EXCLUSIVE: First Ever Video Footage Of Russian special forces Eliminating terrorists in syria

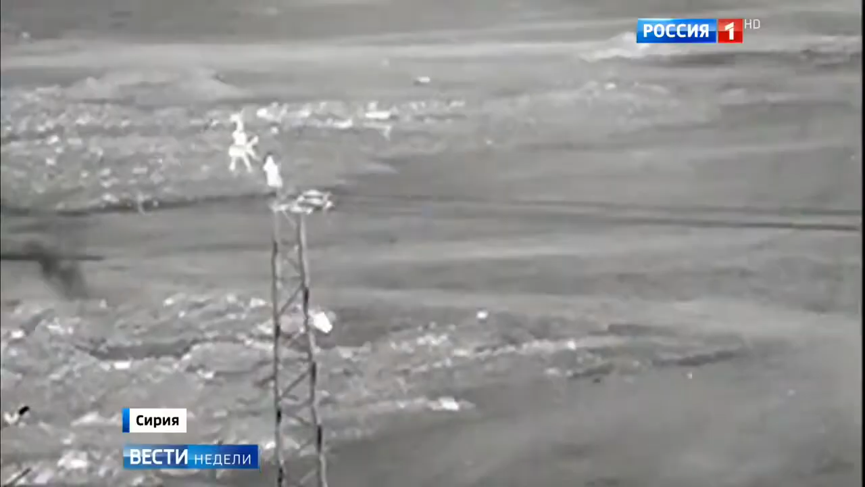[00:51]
На левом фланге двое. Один на левом фланге. Дергается, встаем. Готовят АПГ, по-моему. На той стороне 10 боевиков. Сразу видно, профессионалы растянулись по флангу.
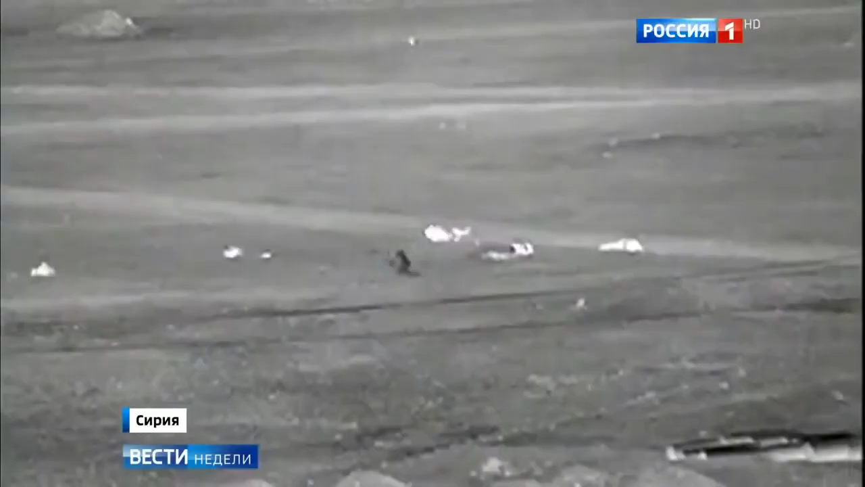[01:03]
Дергается, пойдет. Допой, допой, допой. Справа.
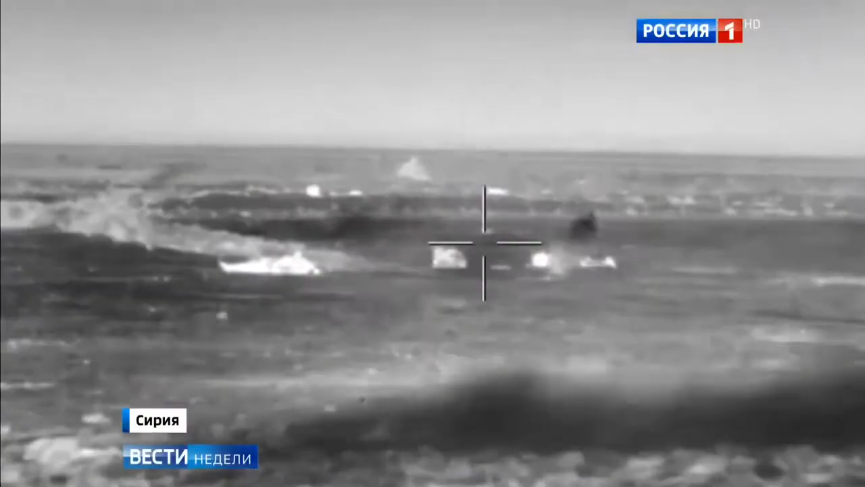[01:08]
На переднем фланге трое. Кажется, все, не двигаются.
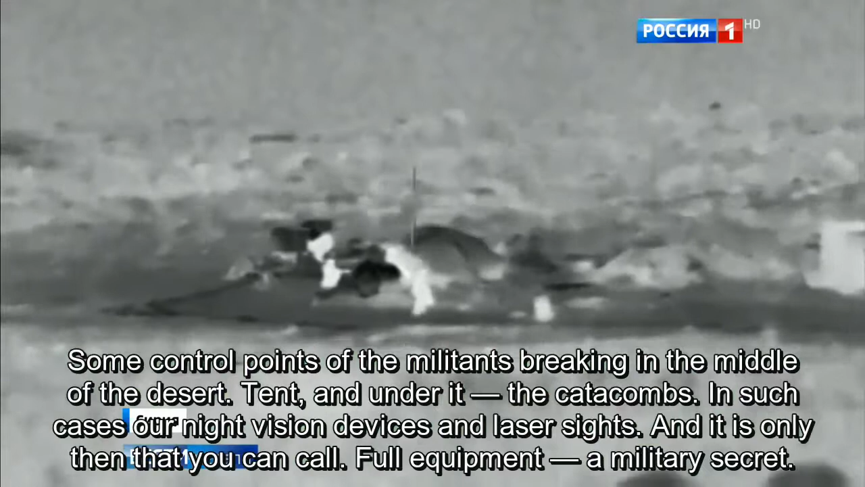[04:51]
Некоторые пункты управления боевики разбивают прямо посреди пустыни. Палатка, а под ней катакомбы. Это кадры из тех самых траншей.
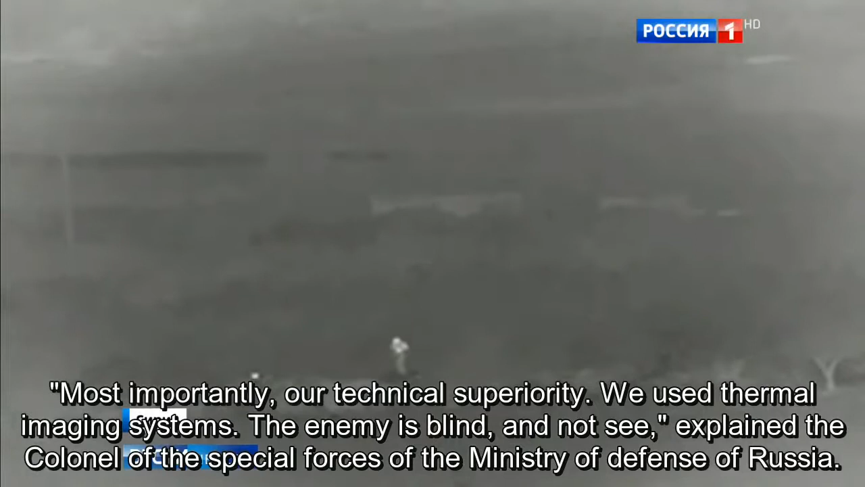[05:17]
Наблюдаем, видим. Противник слепой идет, он не видит.